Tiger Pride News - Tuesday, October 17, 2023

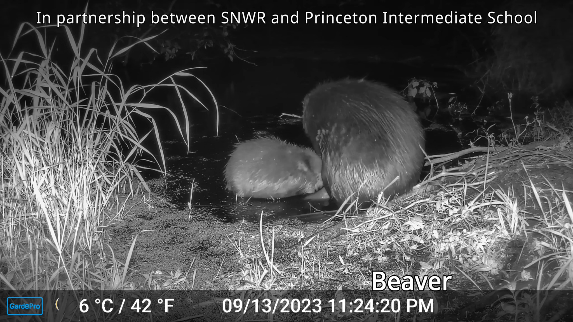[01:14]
It's like a young beaver there having a little bit of a tantrum on the parents. Some young raccoons. This is from August.
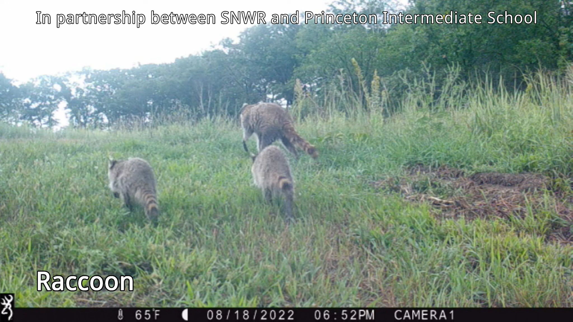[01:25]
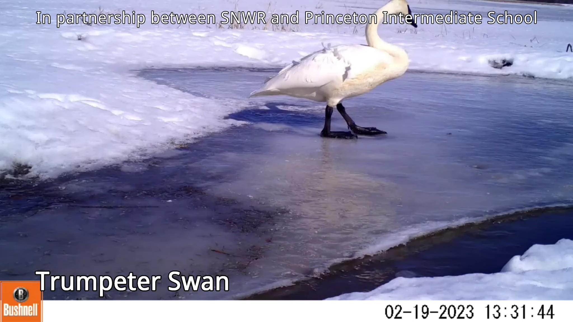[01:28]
A skiing swan.
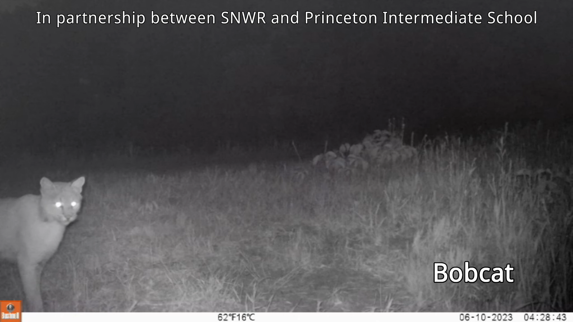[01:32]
And we've only seen this a couple times. A bobcat. Pretty cool.
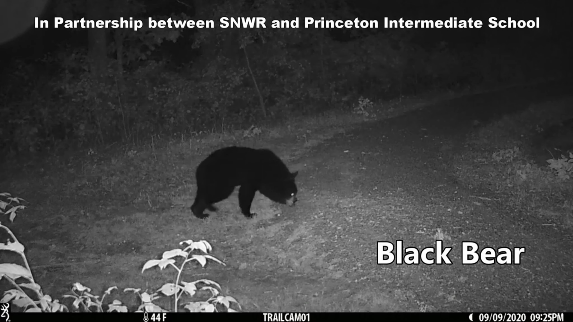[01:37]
The refuge area. And also the only time we've seen a bear at the refuge on camera at least.